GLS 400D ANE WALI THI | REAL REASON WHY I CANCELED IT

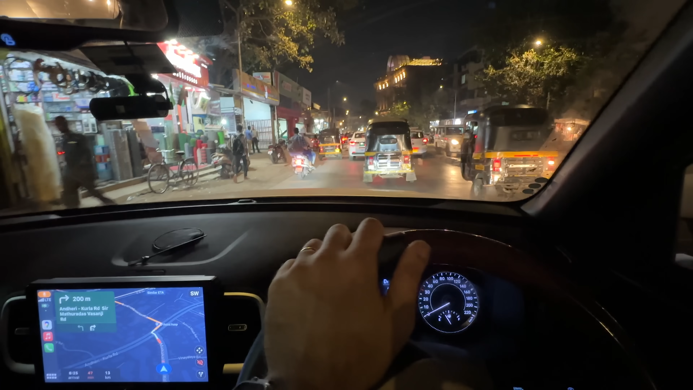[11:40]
रोड पे गाड़ी चल रही है, काफी अच्छा खासा जैम है,
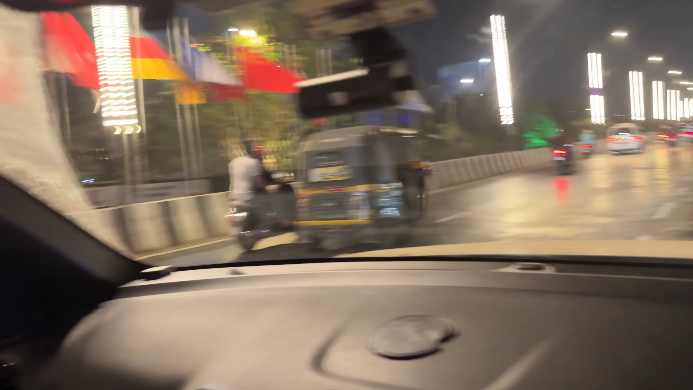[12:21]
और अभी हम लोग इस तरफ जा रहे हैं बैंड्रा साइड करके, ट्रैफिक नहीं है, ये उस तरफ देखो भाई साहब भयंकर ट्रैफिक।
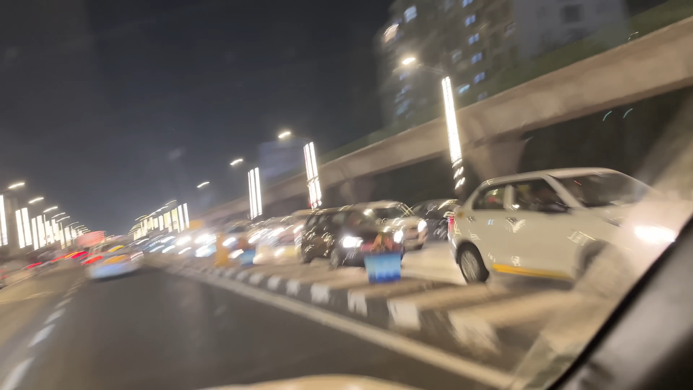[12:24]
और अभी जहाँ से मैं आ रहा हूँ ना वहाँ तो और जैम था, ये जाके और जैम करेंगे था।